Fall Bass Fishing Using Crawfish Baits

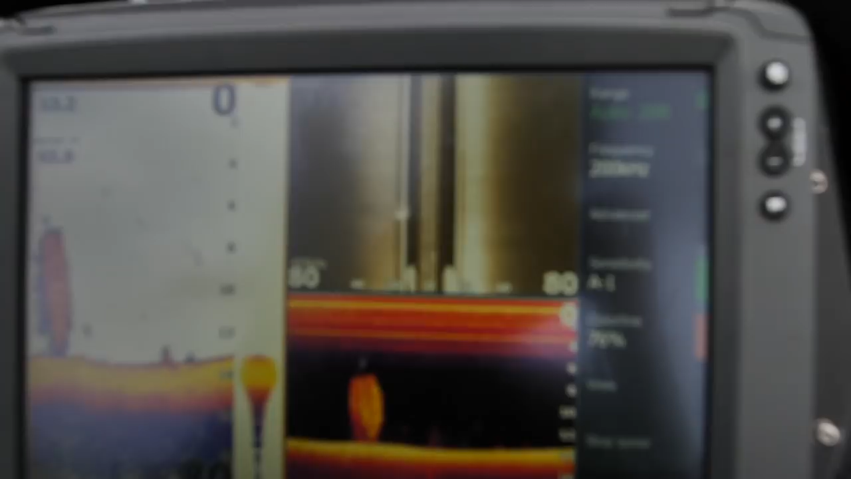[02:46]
And you can go out there and you can chase those fish.
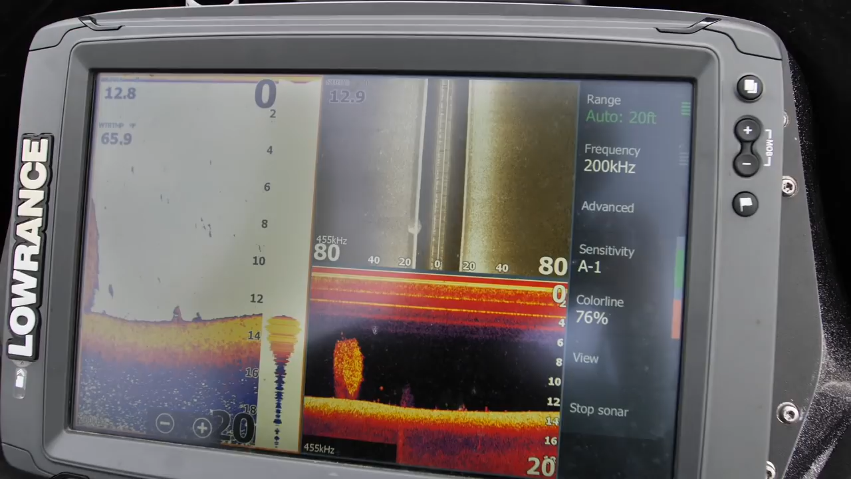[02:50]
It does require you to read some electronics and if you look at here you can see the bait balls.
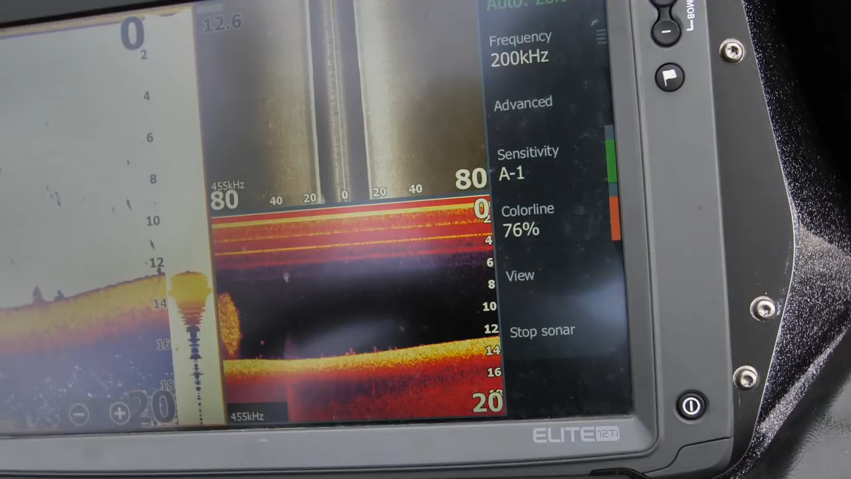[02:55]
They're pretty tight and then the bass are underneath them or behind them and just kind of
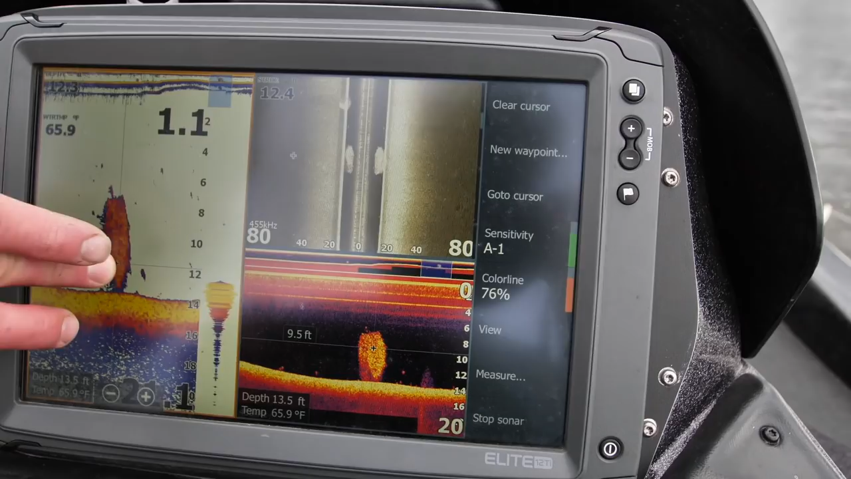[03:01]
On screen: depth 13.5 ft, water 65.9°F
going around them and corralling them and every once in a while they'll blast one.